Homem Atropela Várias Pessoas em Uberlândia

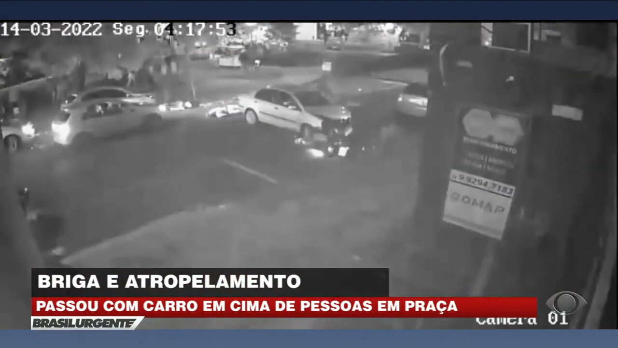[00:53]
Que deixou também pelo menos quatro pessoas gravemente feridas. As imagens registradas por uma câmera de vídeo monitoramento mostram o carro vindo na contramão da rua Professor Pedro Bernardo. Ele invadiu a calçada, atravessou a praça e seguiu na contramão pela Floriano Peixoto,
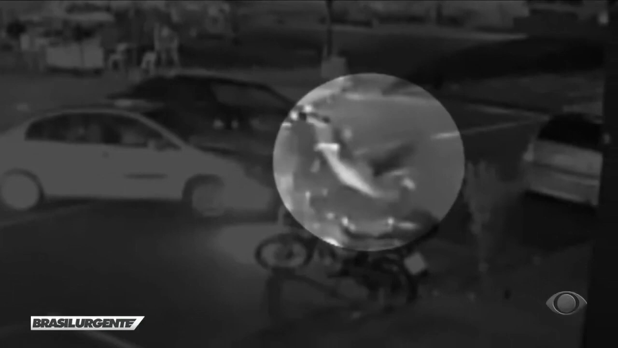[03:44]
Você está vendo, o Gustavo fez questão de colocar em câmera lenta. Vou até pedir para ele, se tiver jeito, para a gente começar lá naquela imagem que ele está na praça.
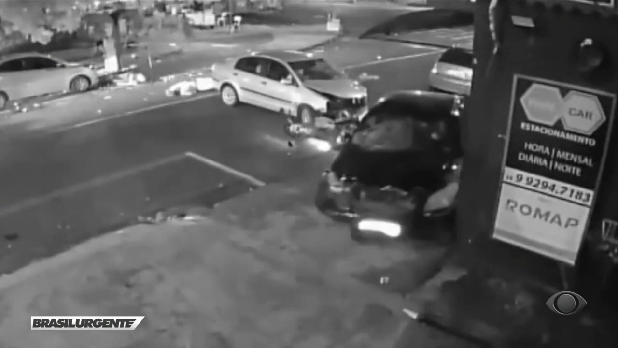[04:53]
Porque você vê que todo mundo sai correndo, né? Provavelmente alguém deve ter gritado no início, sai, sai. Porque se não, poderia ter sido pior ainda.
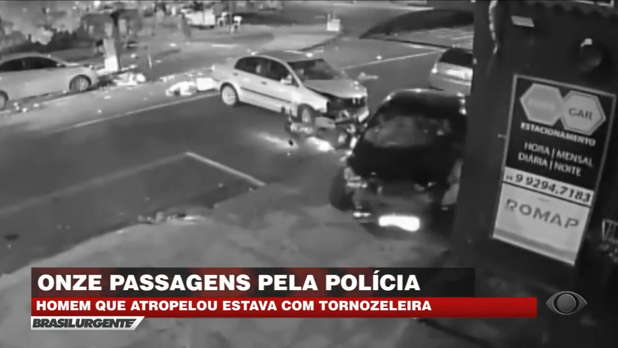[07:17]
No primeiro momento, ele não conseguiu, então ele entrou na contramão de direção,